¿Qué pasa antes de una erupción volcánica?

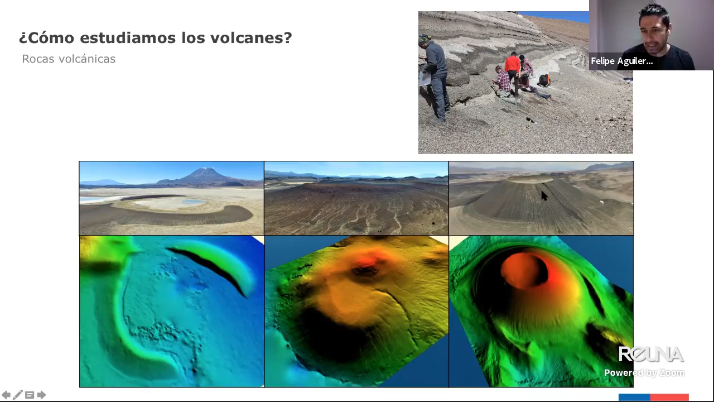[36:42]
qué morfología tienen, cómo se forman, etc. ¿Ya? Son formas muy amigables en el fondo, que son estas tres figuras de abajo, de las mismas figuras que están, de los mismos sitios que están arriba, de poder observarlos. En el fondo es como traerte el volcán para la casa, en el fondo. También estudiamos los gases volcánicos.